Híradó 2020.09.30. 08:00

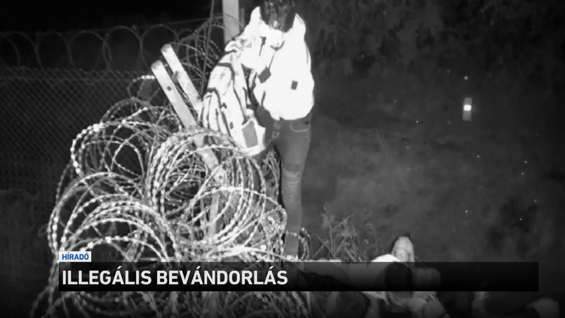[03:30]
A rendőröket kövekkel dobálták meg, a határszakaszt figyelő kamerában és két szolgálati autóban is kár keletkezett. A rendőrök a határátlépési kísérleteket megakadályozták és három határsértőt előállítottak,
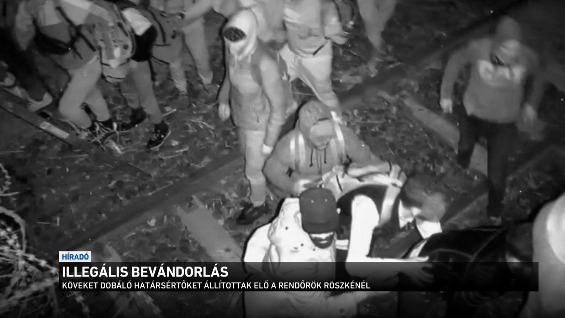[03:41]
akik szíriai állampolgárnak vallották magukat. Hivatalos személy elleni erőszak miatt büntető eljárás indul az ügyben. Nem először történik ilyen a határon, hogy a migránsok erőszakot alkalmaznak.